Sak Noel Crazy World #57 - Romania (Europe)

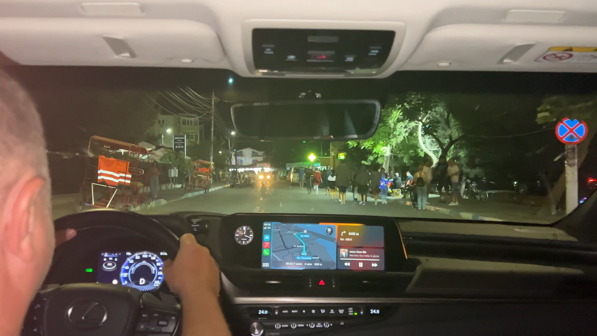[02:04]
All these crazy people walking here like it's nothing. Like it's not a road, but it is a road. Watch out.